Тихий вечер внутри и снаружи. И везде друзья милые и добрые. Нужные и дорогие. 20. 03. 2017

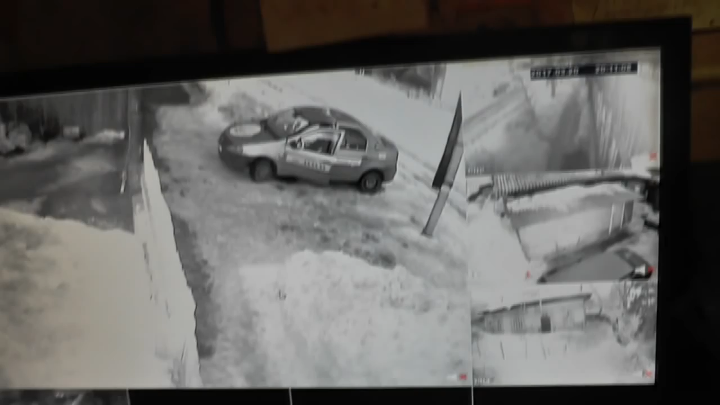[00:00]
Сегодня 20 марта 2017 года, вечер.
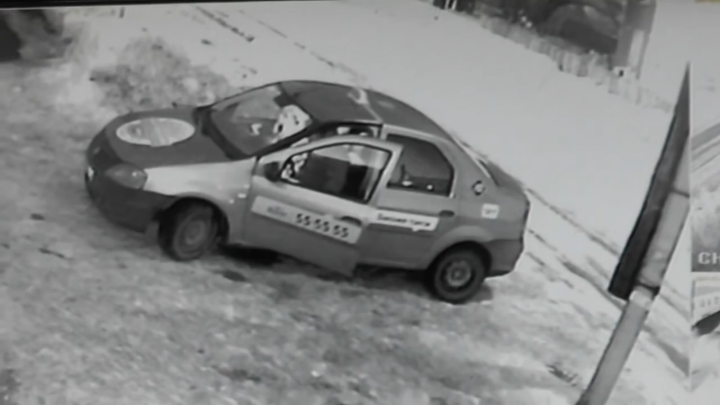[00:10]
Вот какая-то машина подъехала. Она нам тут мешает. Сейчас позвонили, к нам заезжать должна. Глушков подвезет, поедет на машине. Вот идти им, говорить, не
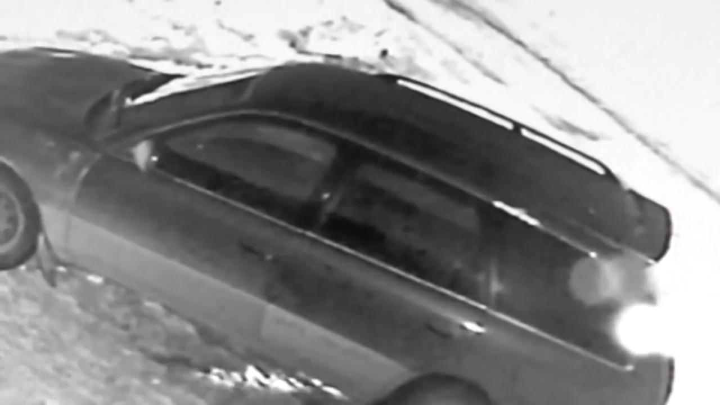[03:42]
Это Игорь Глушков приехал. Володя его открывает. Вот он. Все, замочек открыл. Володя на все годен.
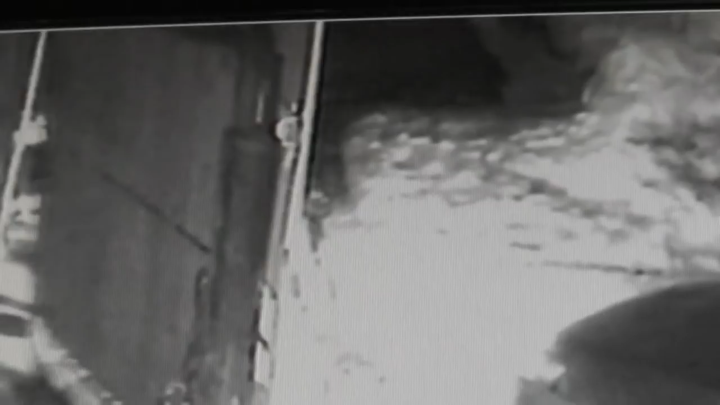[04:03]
Все, ворота распахнули. Заезжай, дорогой брат. Ночь. А тот сразу отъехал.
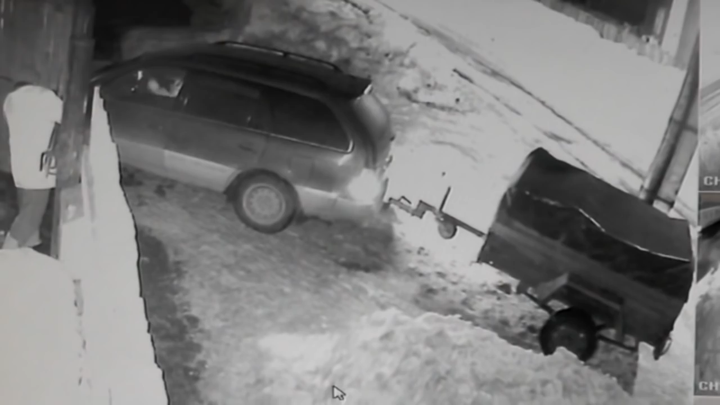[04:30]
Что-то Володя не вытаскивает.
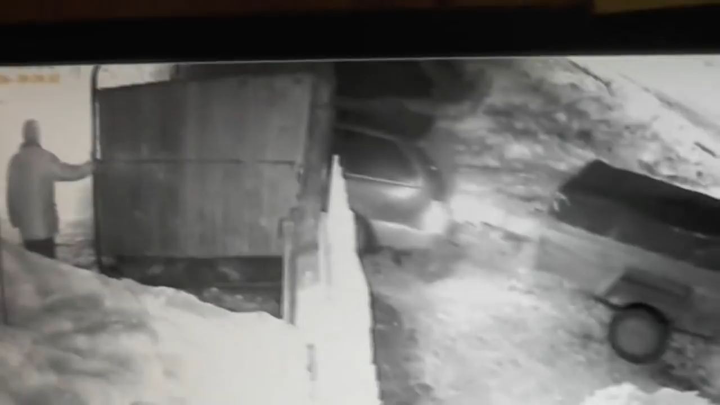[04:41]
Все, заехал. Вот Володя закрывает, и на этом конец.
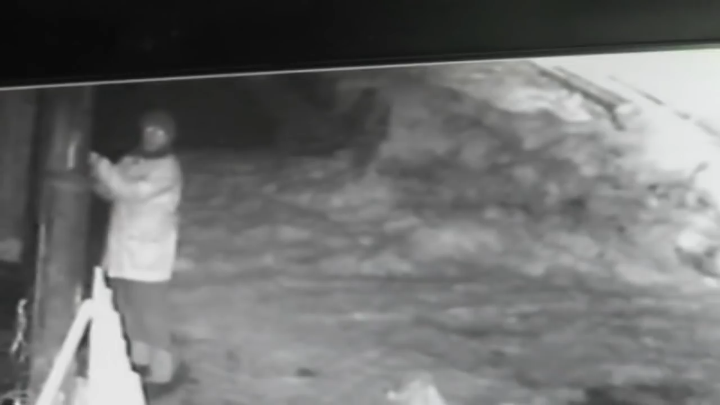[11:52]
Вот он подкладывает ее. Она с колечком. Ну, сейчас заходит. А, не, видишь, ой, Володя их там гладит, гладит. Любит он их. Вот он лапу подает. И где-то, видимо, дрался, отбивал, и ухо ему прокусили там, и оно у него не стоит уже почти.
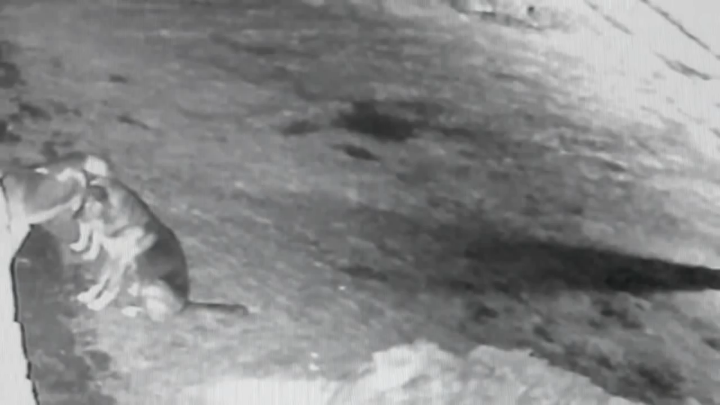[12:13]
Но стоят, ждут. Я их два раза мясом кормил, и Галя Немцова приносит. Видите, как все интересно.
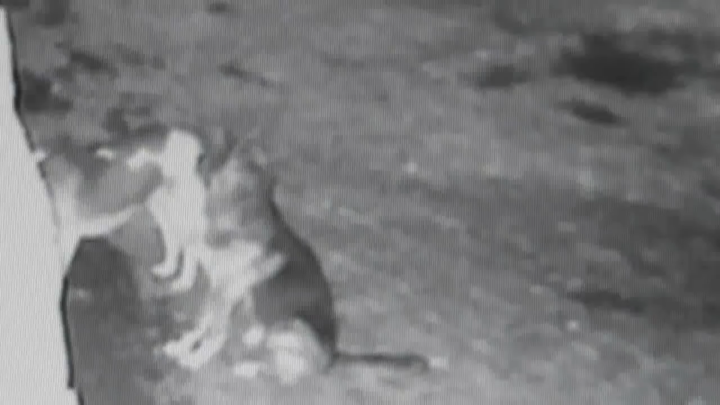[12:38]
Это наружка. А там видно столб телеграфный.